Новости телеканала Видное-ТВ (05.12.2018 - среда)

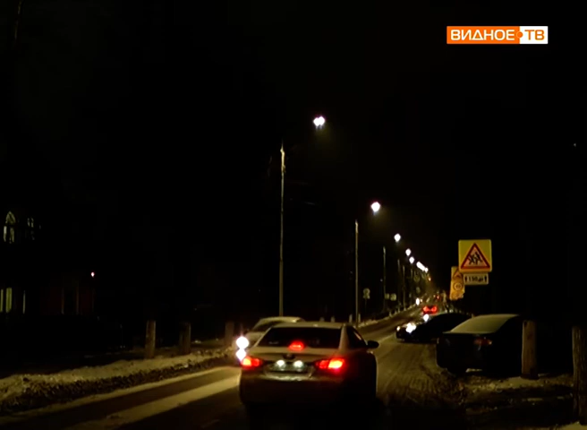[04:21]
Мачты освещения снабжены энергосберегающими лампами, которые позволяют более чем в два раза снизить потребление электричества. А это – прямая экономия бюджета. Комфорт местных жителей измерить точно нельзя, но он определенно повысился.